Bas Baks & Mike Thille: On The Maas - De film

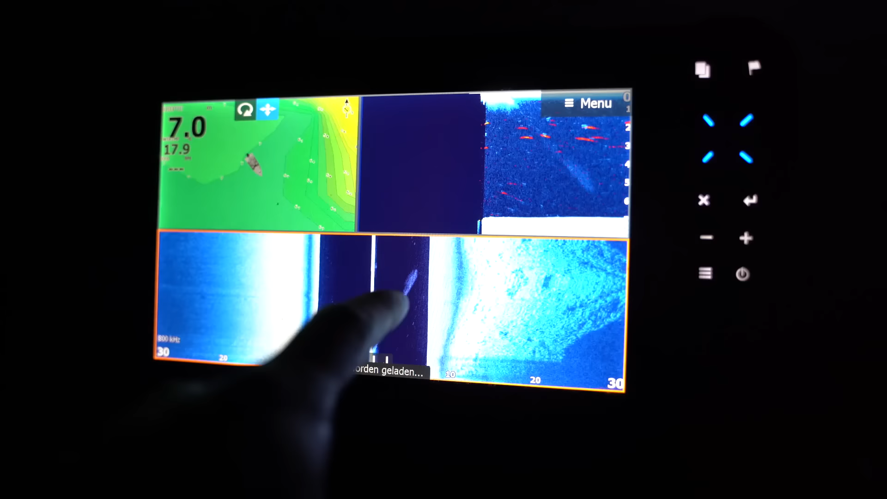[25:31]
Je kunt hier heel mooi zien aan de zijkanten. De boot ook.
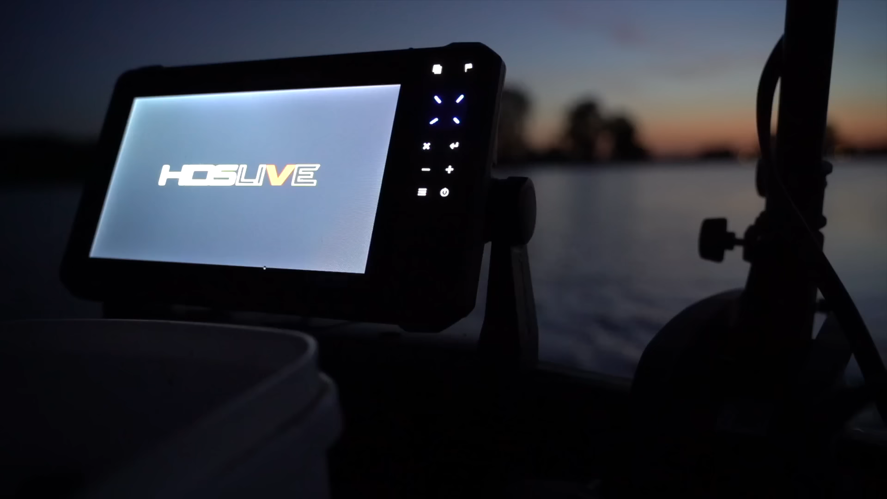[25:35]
Hier hebben wij GPS.
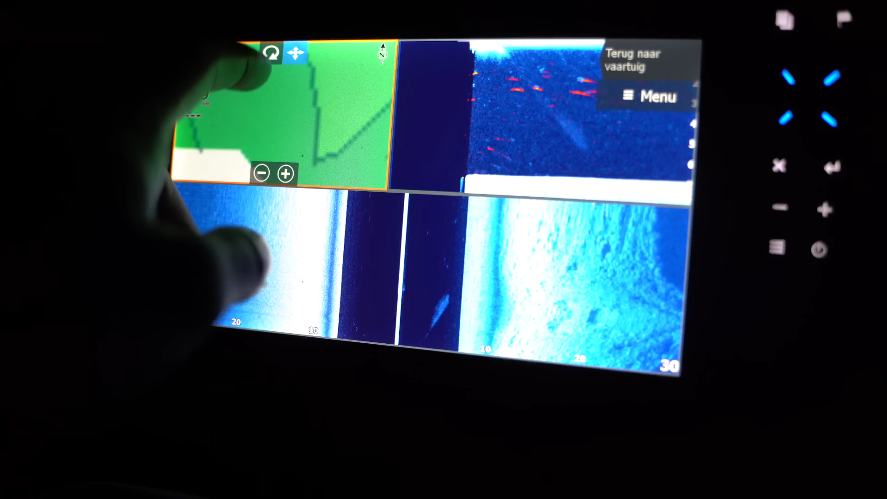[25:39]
Waar zijn we? Daar, hoppatee.
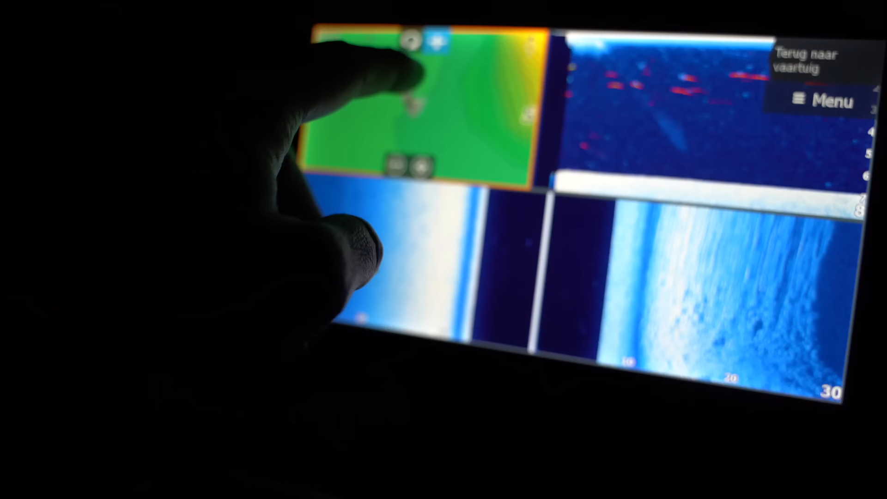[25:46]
En dan zie je heel mooi dat wij hier op de grens liggen.
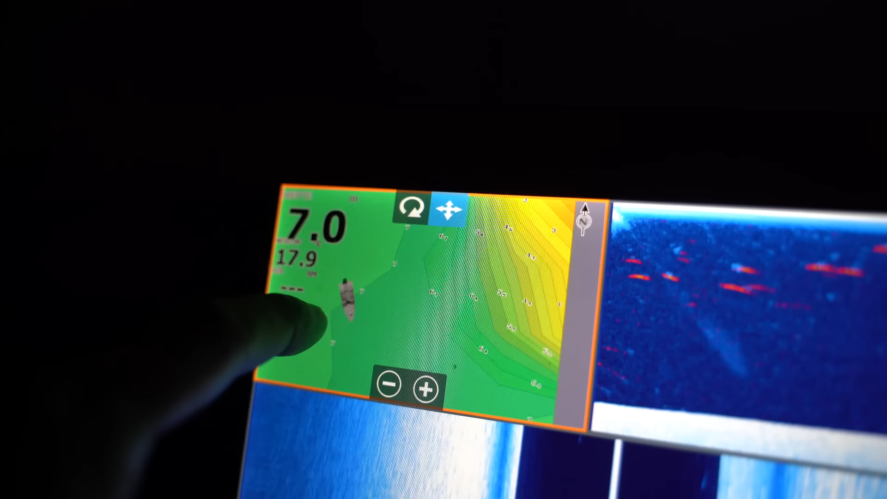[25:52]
Hier ligt de boot, ondiepte. Dan liggen we precies op het taluut van 7 meter.
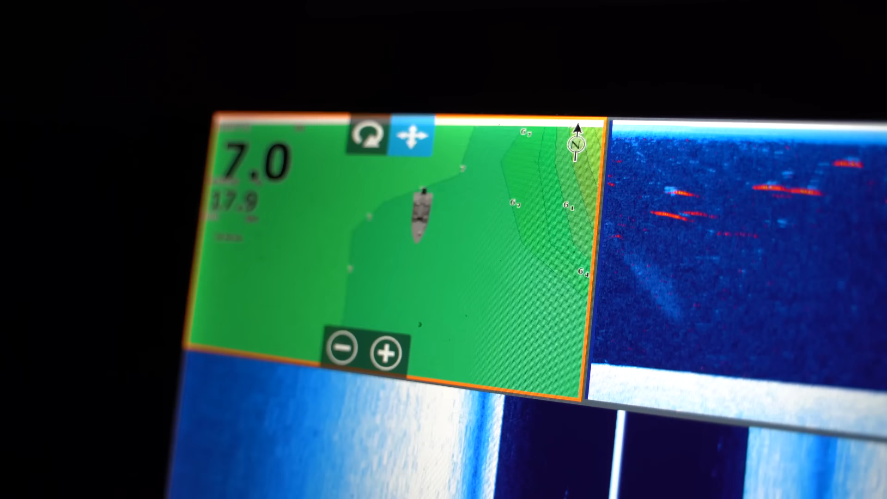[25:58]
Nou, de temperatuur is iets gezakt.
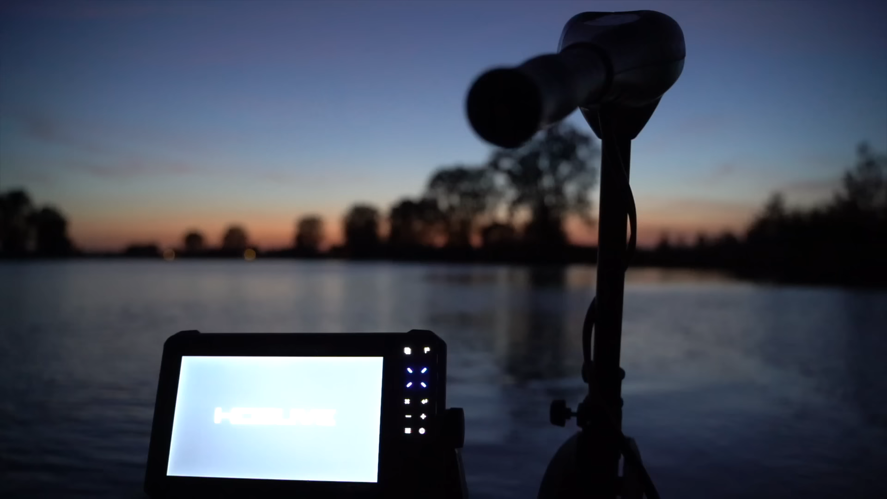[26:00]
17 graden nog maar. Ik weet niet of jullie kunnen zien. Ja, 17,9. Hij was 18,4. Dus hopelijk dat die vis eruit gaat trekken.
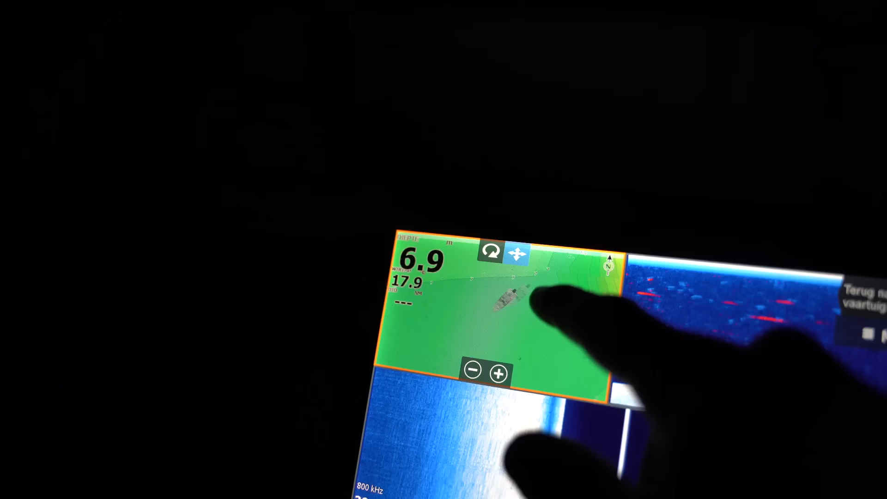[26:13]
Kijk, hier liggen we voor een ondieper gedeelte.
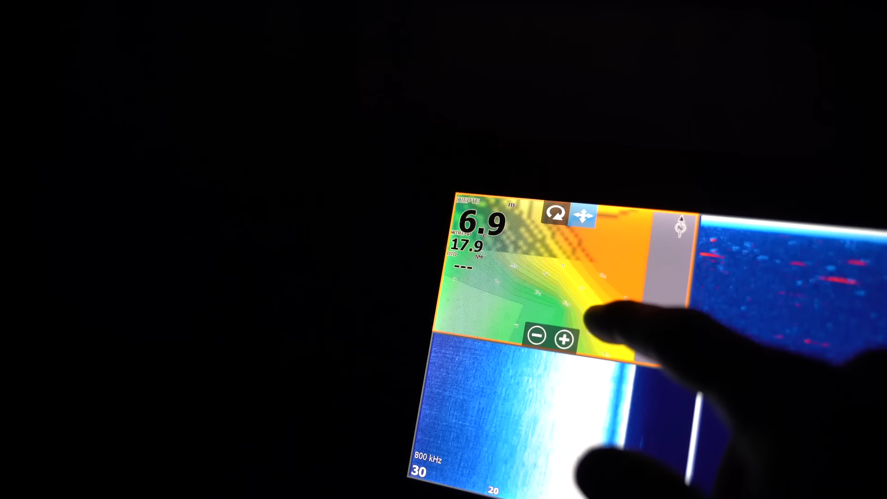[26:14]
Dat ga je hier zien. En dat is top. Hier liggen we met het boot tegenaan te vissen.
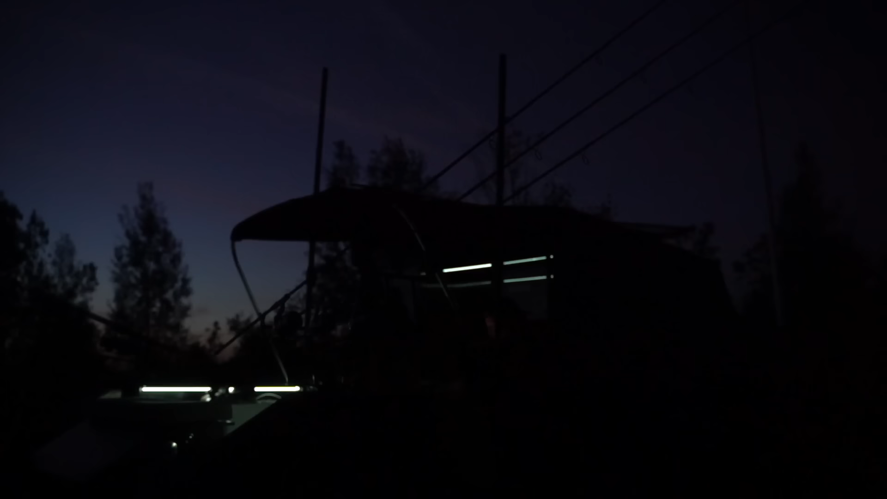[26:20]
Ideaal.
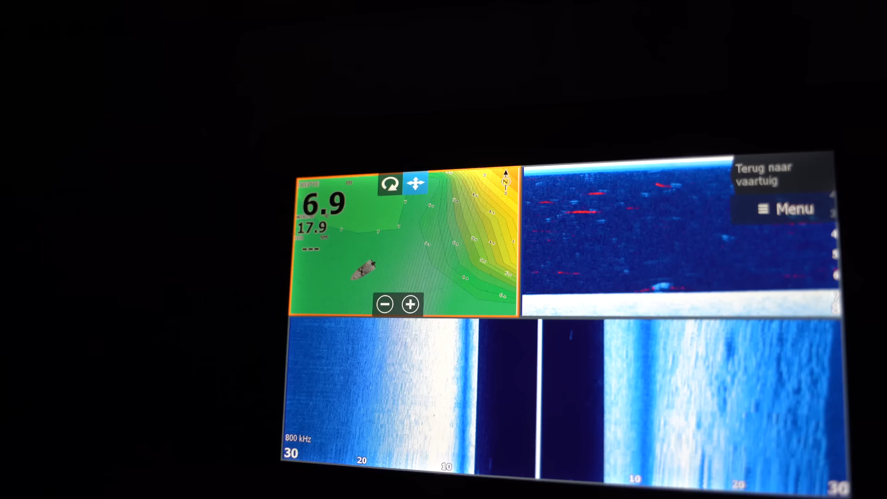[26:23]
We zagen al wat scans hier aan de zijkanten. We zitten gewoon op het stuk van de Maas.